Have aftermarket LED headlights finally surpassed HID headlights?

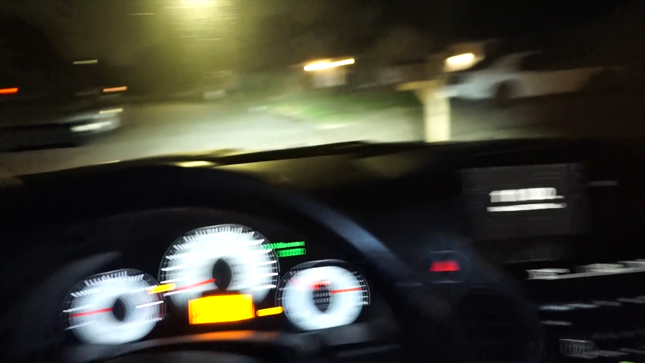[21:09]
As you can see, I mean, it's not as bright as it looks. So don't worry, people.
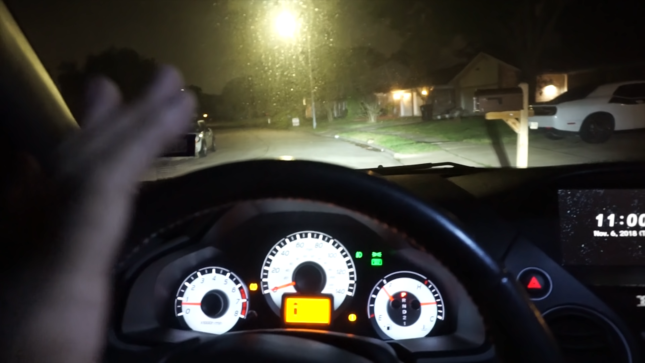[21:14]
I'm not blinding people. Let me adjust my ISO. Maybe I got it turned up too high. Okay, this is where I normally have it. I was playing with it to do the lighting. I'm not going to go drive around again, but you can see things aren't as bright as they looked.
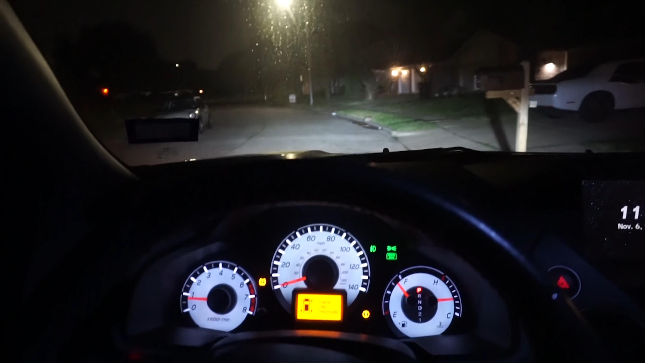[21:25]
So I think if you're thinking about getting LED lights instead of, because these are just H11 LEDs, instead of like an HID setup, which is fine.